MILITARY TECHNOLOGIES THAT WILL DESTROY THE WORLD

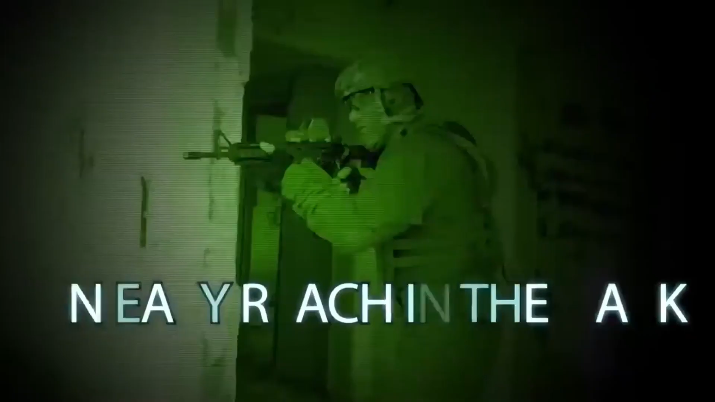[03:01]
Moreover, they are so convenient that they can be easily handled, even in complete darkness.